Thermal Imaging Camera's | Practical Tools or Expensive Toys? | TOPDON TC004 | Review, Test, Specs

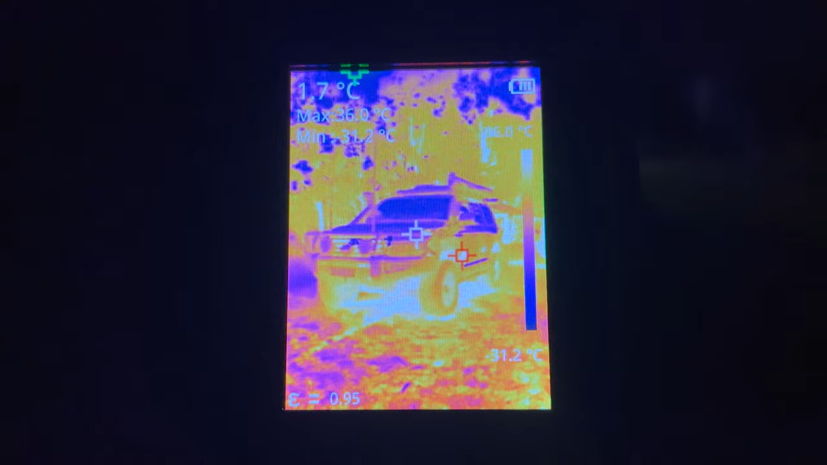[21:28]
So as I mentioned, here are a couple of experiments I conducted with the thermal camera just to see how it looks.
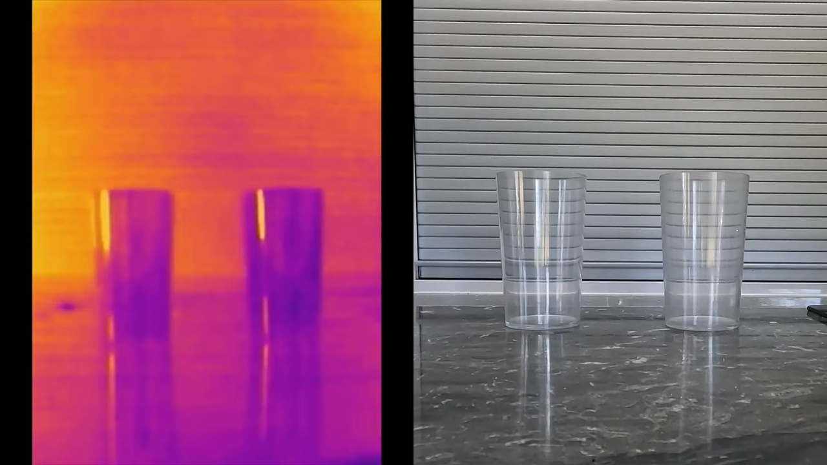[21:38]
The first is a couple of plastic cups of water.
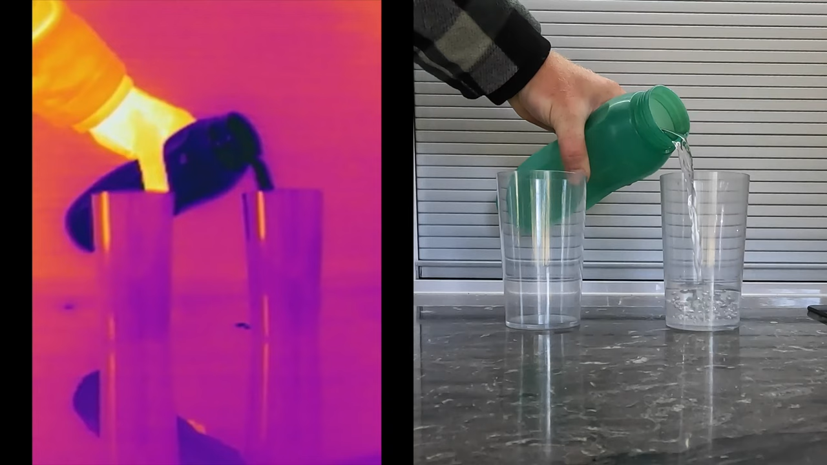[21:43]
One cup filled with cold water from the fridge and the other boiling water from the kettle. Here, we can actually see a little gas in the form of steam as the gas still retains dense H2O molecules.
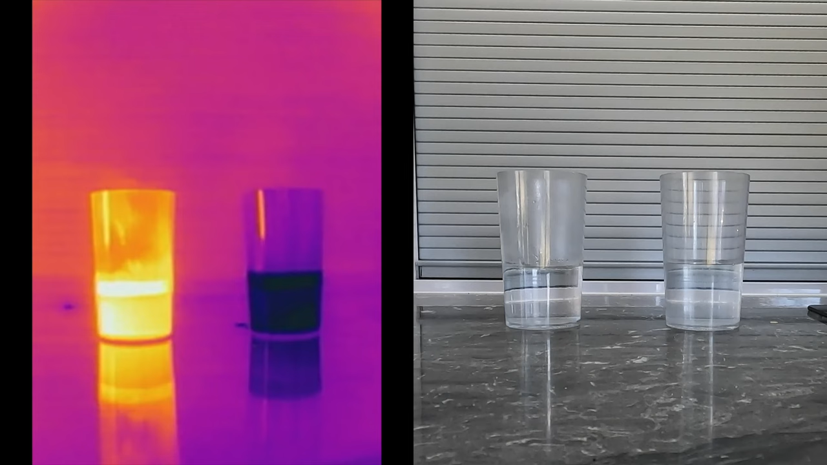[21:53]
I poured the hot water into the cup with the cold water. But what's interesting to note is that we can't see through that plastic cup.
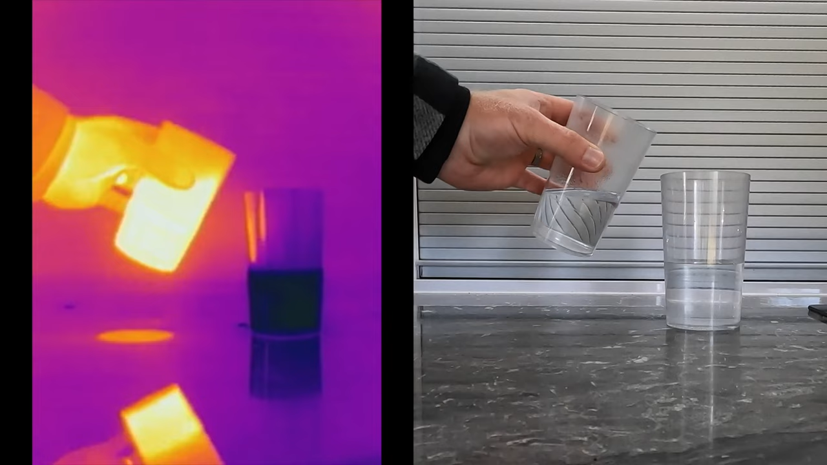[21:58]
Here we can clearly see that water stem disappears behind that transparent plastic in the infrared band.
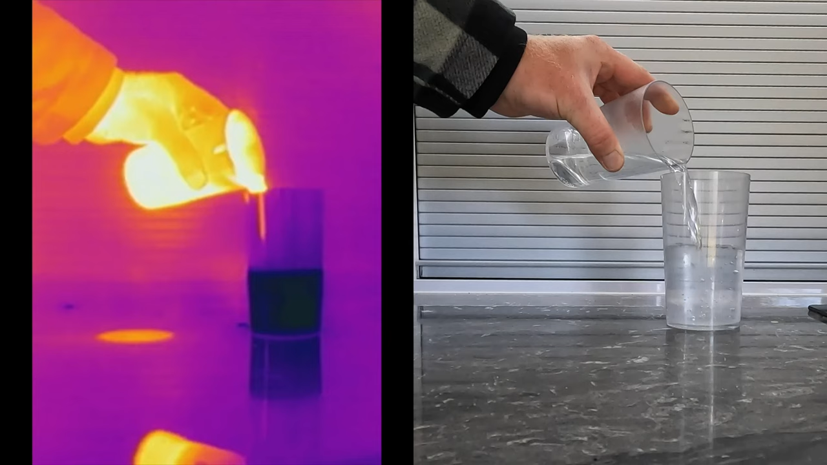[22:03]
The results we are seeing here is that the heat is transferred from the water to the outside of that plastic.
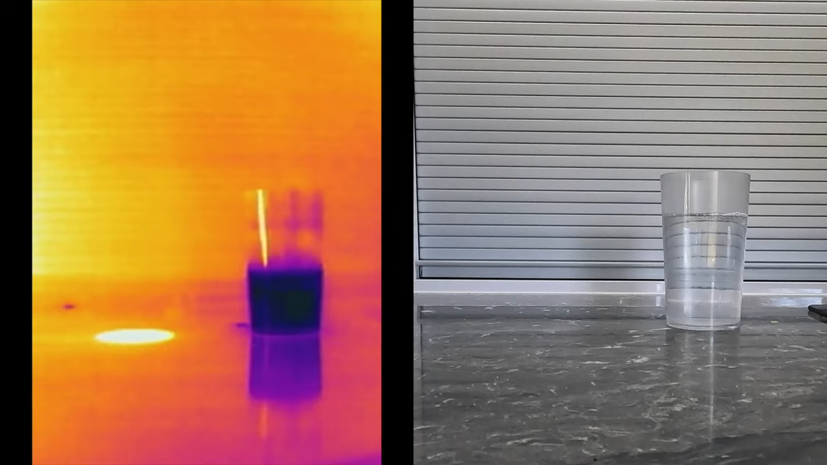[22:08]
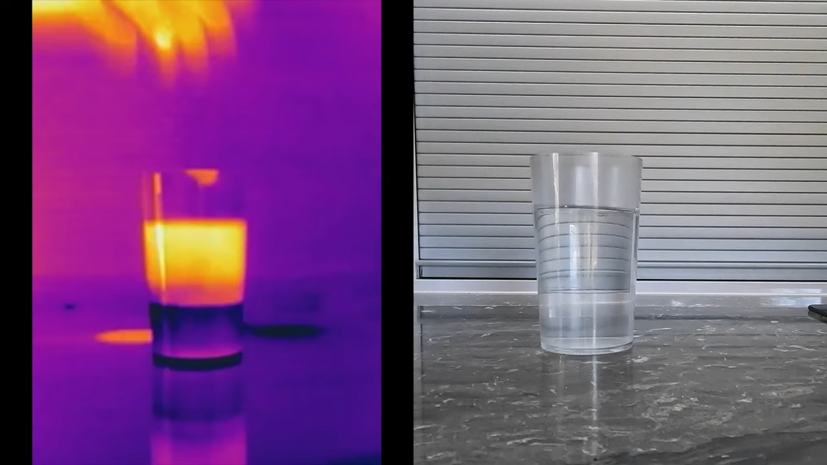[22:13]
Immediately, we see that hot water rises to the top and the heat transfers through the plastic quickly. However, it doesn't take long for the liquids to disperse that heat evenly, resulting in a consistent temperature throughout.
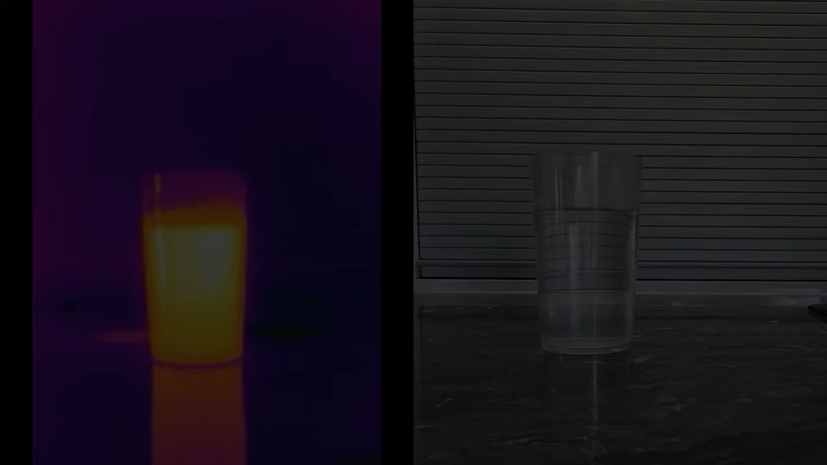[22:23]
The second experiment I conducted was again with differing temperatures of water. However, this time, pouring boiling water from a kettle into room temperature water in a bucket. This has a very impressive visual effect in the water, as we see that hot water move around within the cooler water. We can also very clearly see the splashes from the pour on the internal sides of the bucket as it remains hot for a little longer.
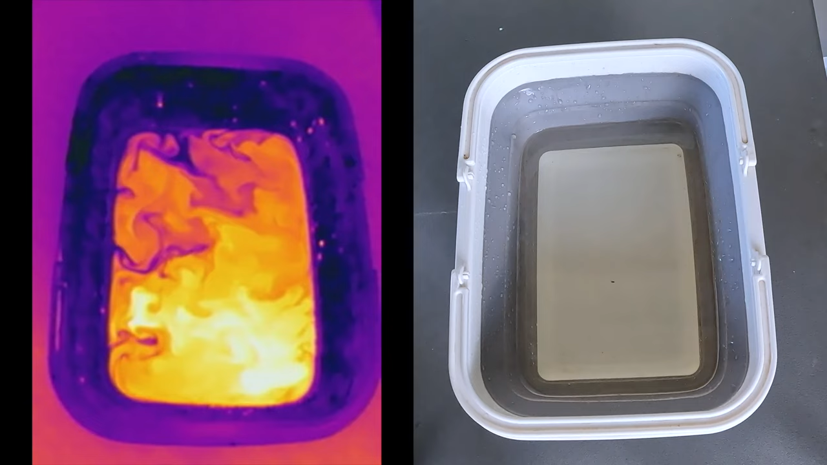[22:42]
Using a spoon to mix it all together resets that canvas, so to speak, and creating a whirlpool effect we pour some more water in.
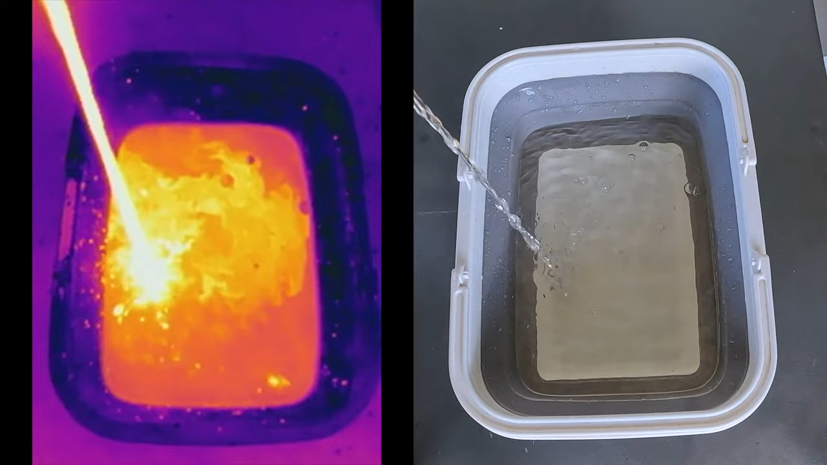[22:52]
One thing I also noted here was that pouring the water from a high point not only increased the splash, but also created bubbles which we can see here in the darker circles in that infrared band.
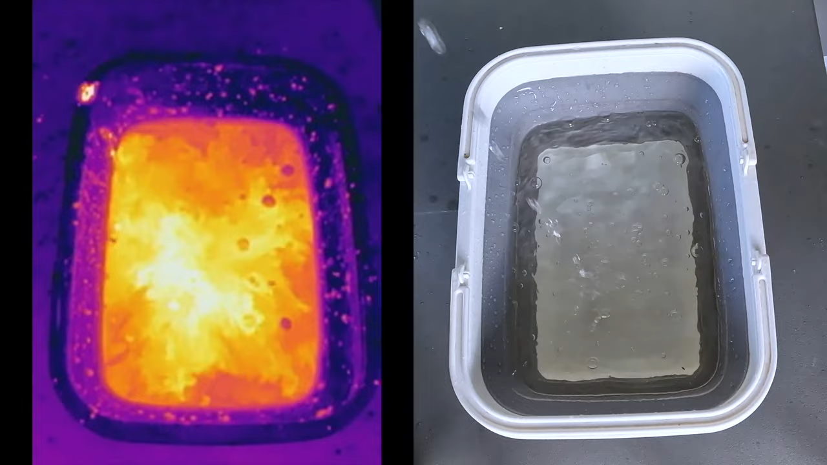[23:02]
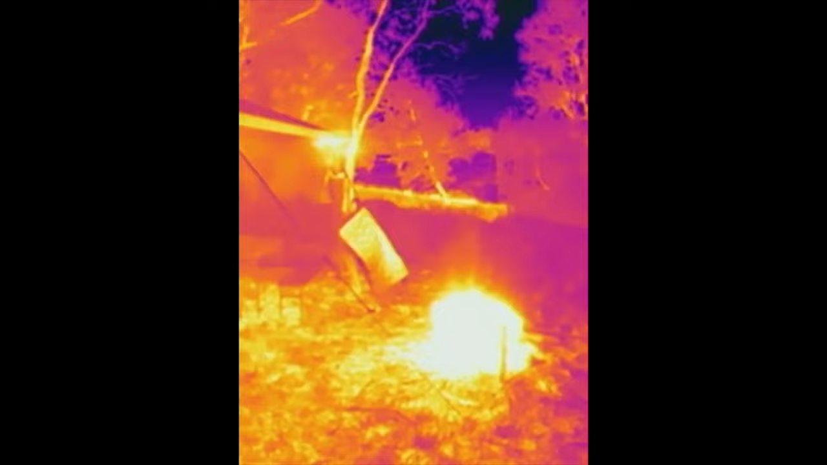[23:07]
Lastly, here's a quick walk around from one of our remote camps with our Lifestyle Recon Camper.
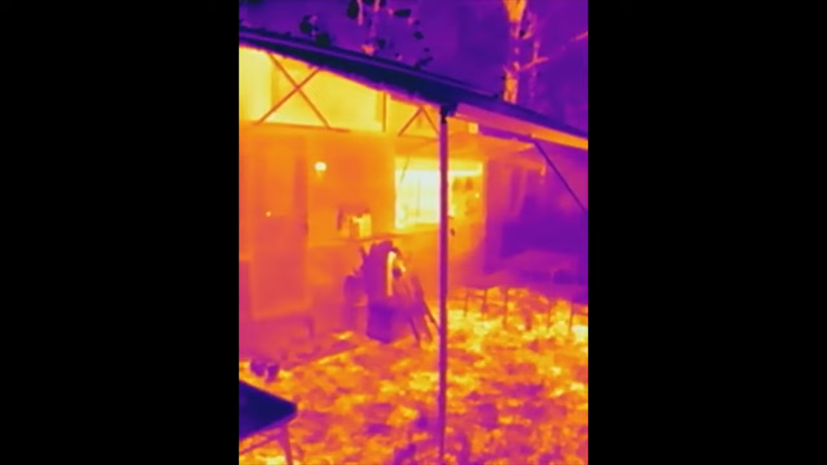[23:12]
We have a small fire lit in an elevated fire pit.
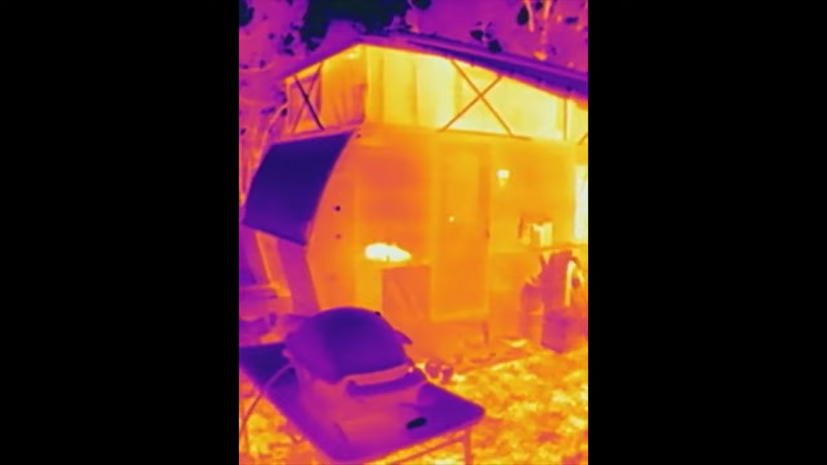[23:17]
Now we can see a fair amount of infrared radiation coming from the kitchen hatch, and as we move to the front,
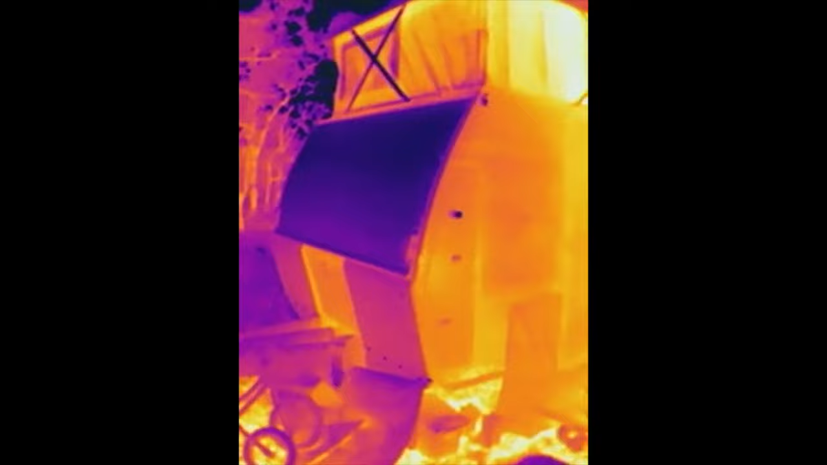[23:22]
a noticeable difference in the temperature in both the gas bottle cylinder storage area, and the pop-top canvas type material.
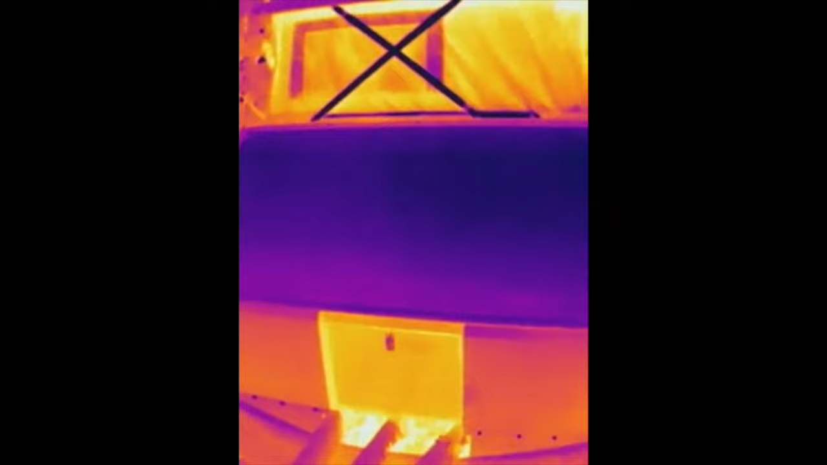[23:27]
As Teagan and the kids were inside generating heat, this is being dispersed through that thin material.
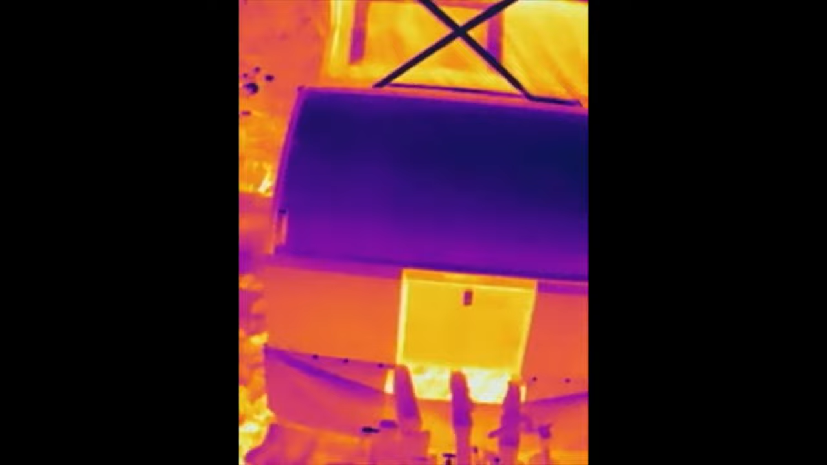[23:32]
Moving around to the off side,